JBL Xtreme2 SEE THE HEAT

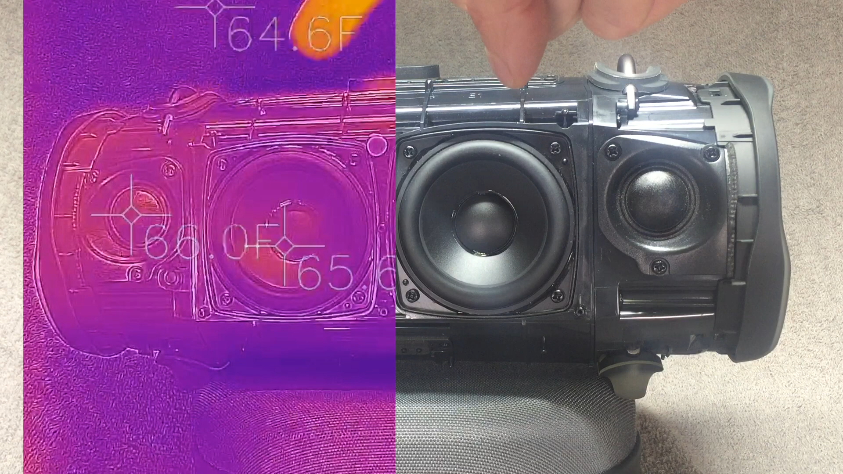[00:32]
here the small tweeter then here the big transducer and then on top there's just the ambient temperature so as a third measurement everything here is in
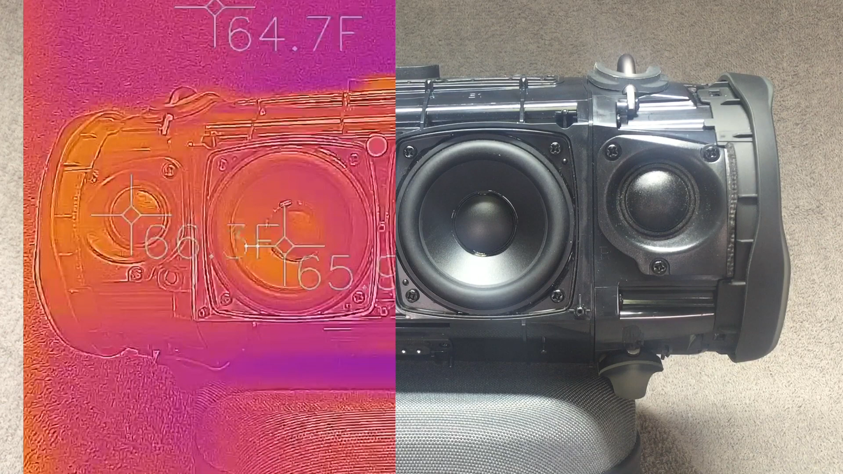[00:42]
fahrenheit so we're starting out by around 65 degrees fahrenheit so now we let's start playing some music here
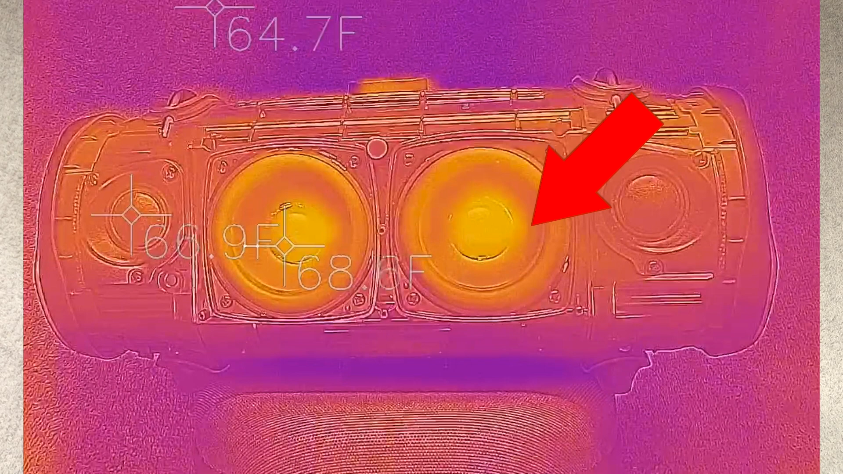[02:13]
so you can see here already how the voice coil heats up slowly and also the uh suspension does too here in the outskirts here and uh but then the diaphragm that actually doesn't enough that much
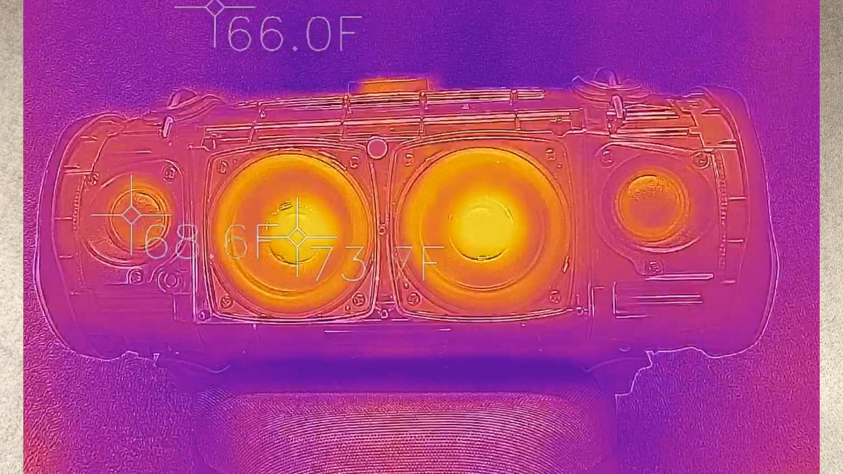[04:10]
Yeah, so that made quite a difference, but now let's try out something different. And now we're playing here just some sine waves. So we're trying out different frequencies and we check out what the temperature does in those cases.
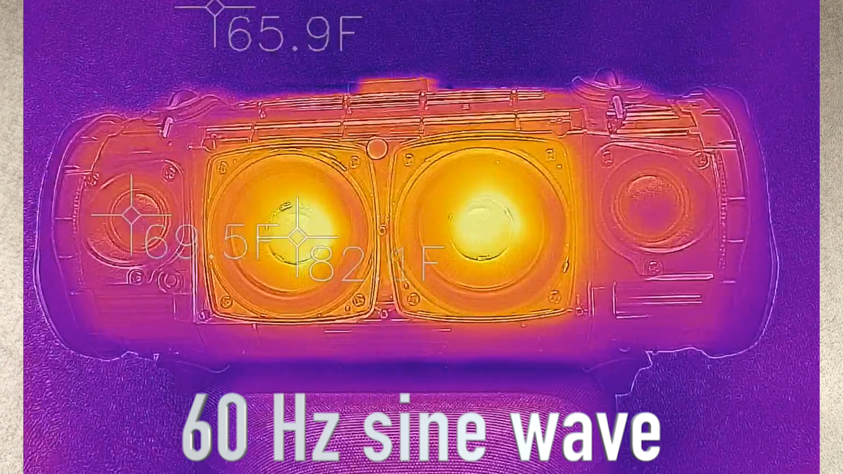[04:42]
So we're trying out different frequencies.